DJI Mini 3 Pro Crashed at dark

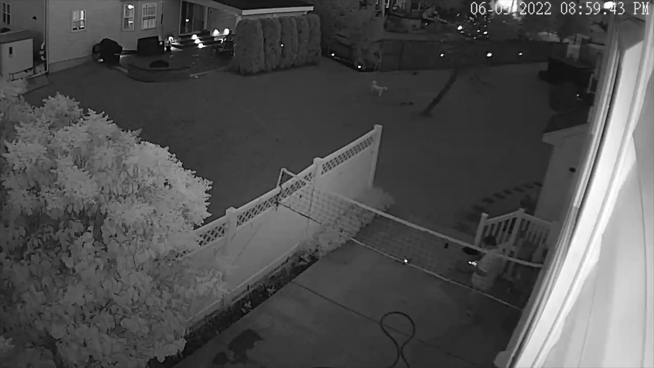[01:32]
don't make same mistake which I made you see I am focused on my remote control I'm not paying attention where is aircraft is going and okay here is it went to my back wall and crashed and fell down and I thought let's try again what is gonna happen but the propeller was some damaged and it didn't